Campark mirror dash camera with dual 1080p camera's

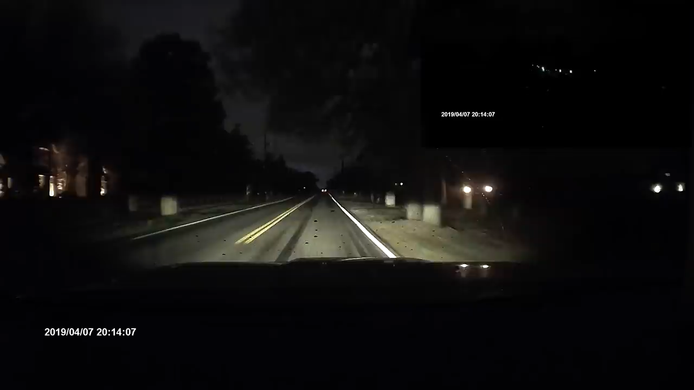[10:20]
and I will say that I'm very impressed given the fact that it is almost 8.15 p.m. It is dark outside. The front camera seems to be very good in low light because the screen is really lit up.
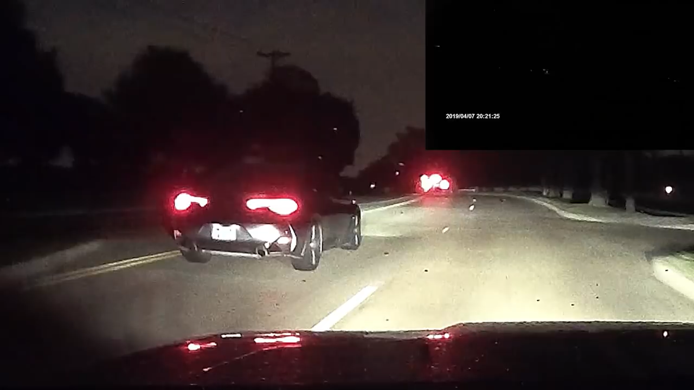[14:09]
although you still cannot read license plates with it. Now, the rear camera, in dark nighttime situations, it has a difficult time picking up a lot.